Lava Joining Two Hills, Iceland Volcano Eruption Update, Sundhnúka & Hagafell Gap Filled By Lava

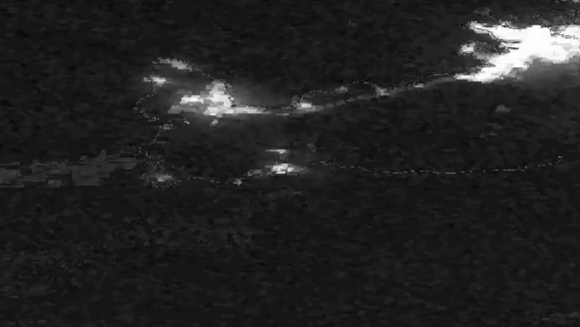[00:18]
This is the image as you can see from the Sentinel satellite of the European Space Agency. This is the moment of the eruption.